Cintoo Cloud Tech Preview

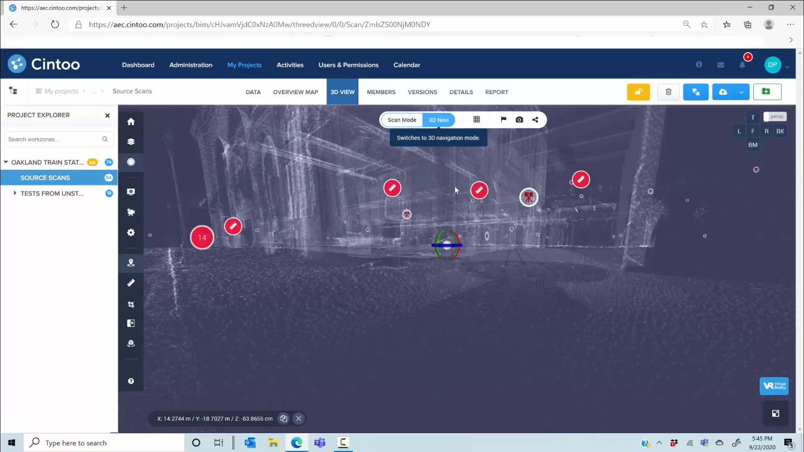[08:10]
You can now see the whole project and the x-ray display will let you see the scan layout through the walls.
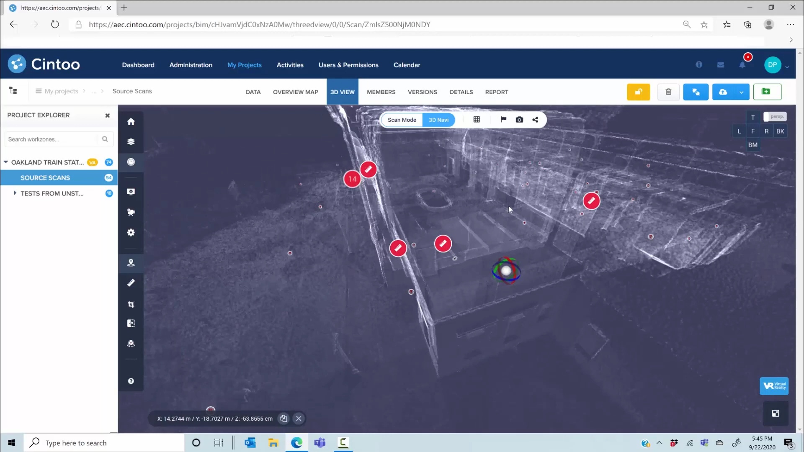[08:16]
You can also use the crop tool to create any section along the x,
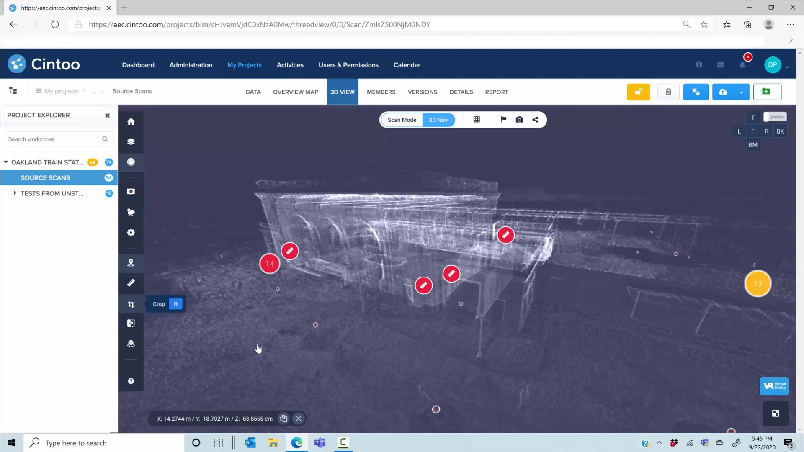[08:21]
y, or z axis so you can isolate any equipment or an area.
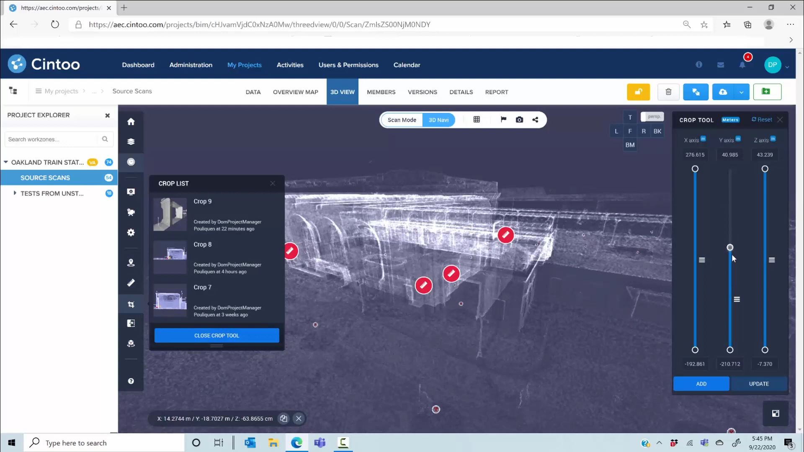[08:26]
You can always change the display settings to have a better sense of what you are doing.
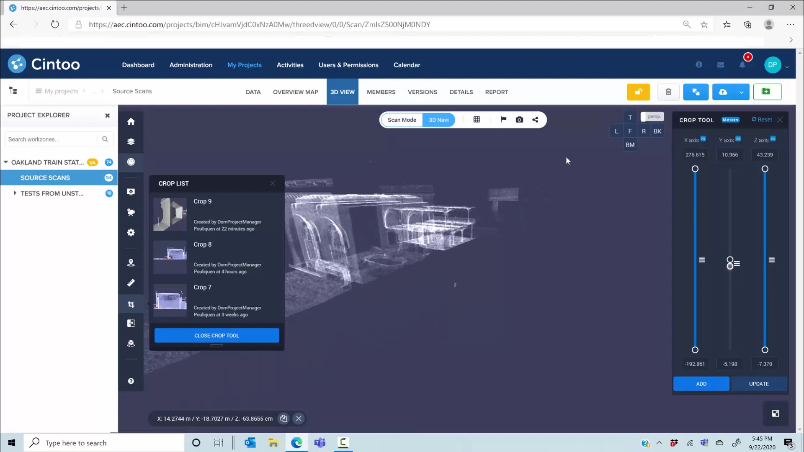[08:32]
You can then adjust your crop as much as you want and then save your crop.
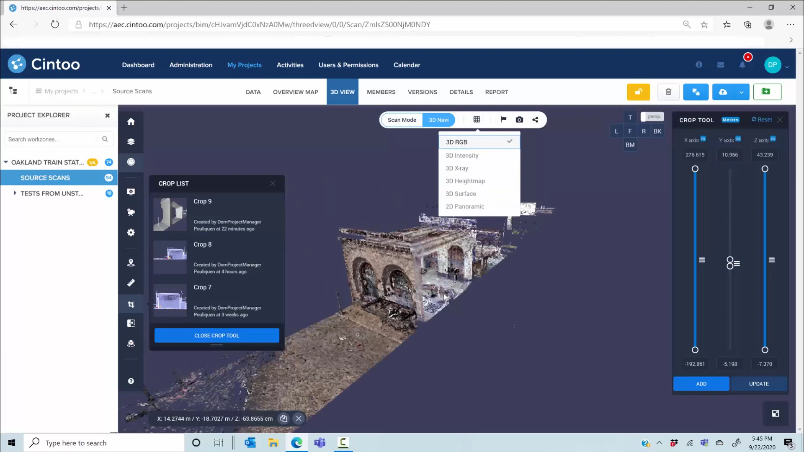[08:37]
Saving your crop will allow you to share it with your team members and export it as either a point cloud or as a mesh. A point cloud will require this mesh to point cloud inverse transformation to produce an E57 RCP or RCS file. You can also create a unified mesh by taking the best contribution from each scan.
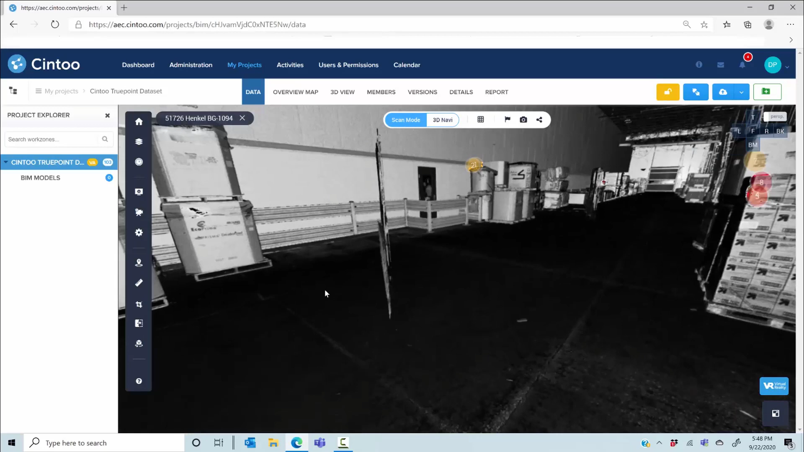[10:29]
So now that I have switched to scan mode you will notice that the scans don't have any color so we display the intensity. Let me switch to the surface mode. So here you now have the scan and BIM overlaid and displayed from the same viewpoint.
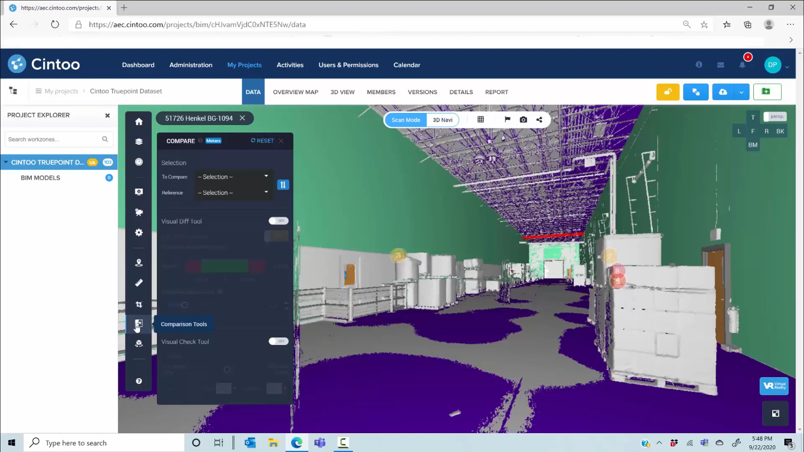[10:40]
So now let's select the comparison tool and select to compare the scans to the BIM model.
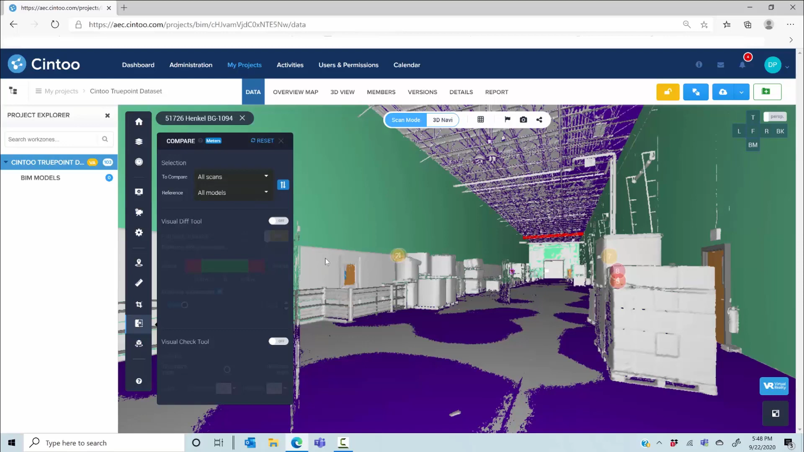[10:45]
Then I have the visual diff tool that will create a heat map based on the differences between your as-built and your design.
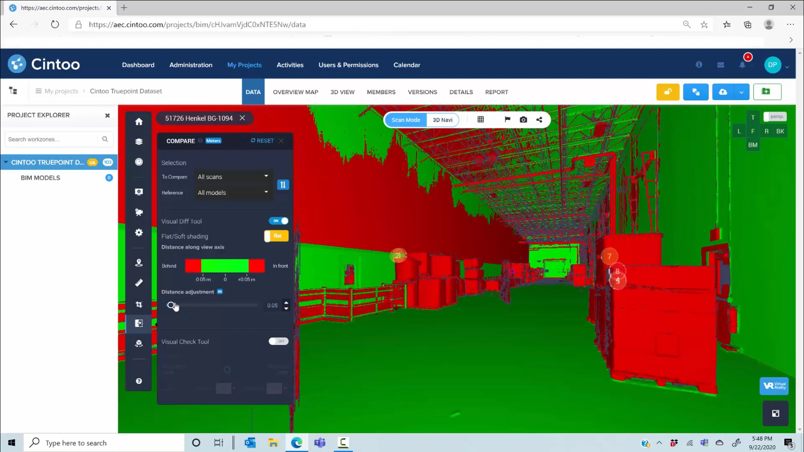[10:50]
So everything in red is data that comes from the laser scans that is not in the BIM model.
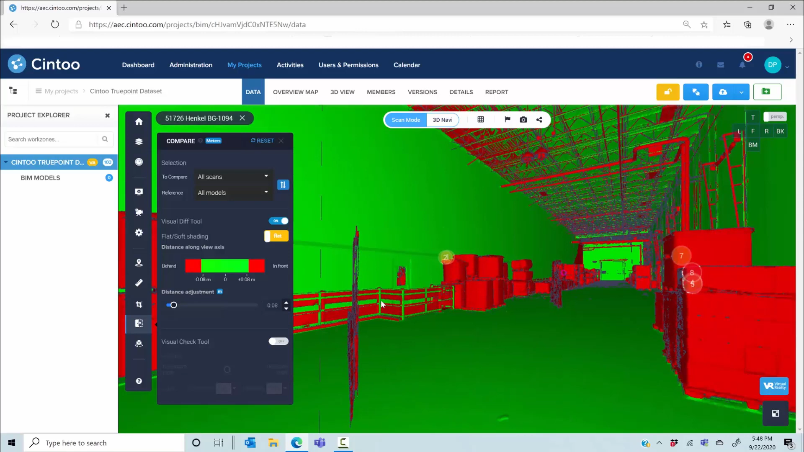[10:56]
The goal here is to visually detect